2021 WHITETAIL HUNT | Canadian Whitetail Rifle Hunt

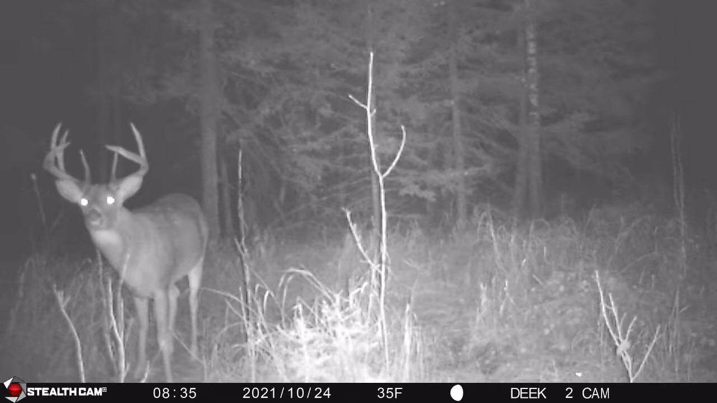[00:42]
The big target buck that we've been after in this area, unfortunately, has been shot by one of the neighbors.